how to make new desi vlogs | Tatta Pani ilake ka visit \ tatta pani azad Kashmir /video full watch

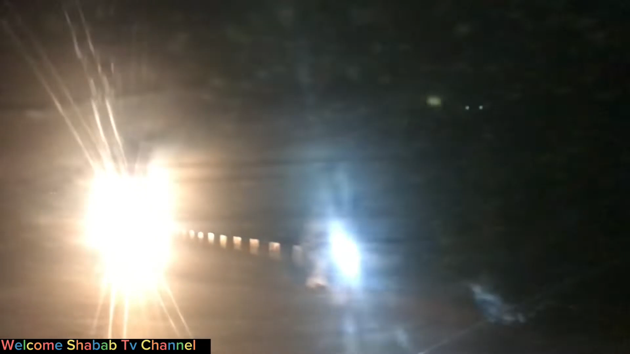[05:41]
ਹਾਂਜੀ ਵੀਵਰ ਅਸੀਂ ਨਾਲ ਕਲਾਸ ਕਰ ਰਹੇ ਹਾਂ ਨਾਲ ਅਤੇ ਵੇਖੋ ਗੱਡੀਆਂ ਦੀ ਸਪੀਡ ਕਿੰਨੀ ਹੈ ਰਾਤ ਦਾ ਸਫ਼ਰ ਹੈ ਜਨਾਬ